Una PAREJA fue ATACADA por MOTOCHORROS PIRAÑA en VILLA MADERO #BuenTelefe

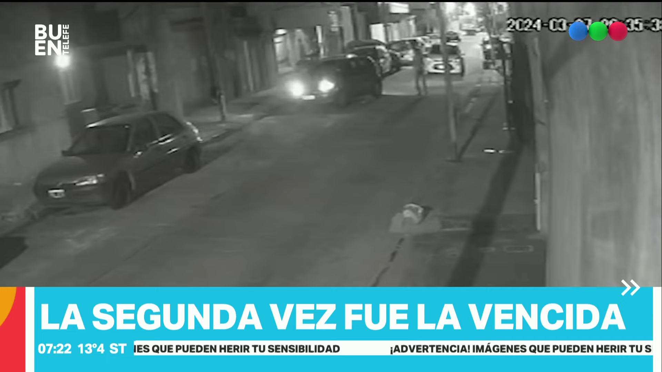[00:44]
Villa Madero, este es el gran Buenos Aires, aproximadamente nueve de la noche, ocho y treinta y cinco. Pirañas, muy pibes, tres de una vereda, uno de la otra, se le abalanzan.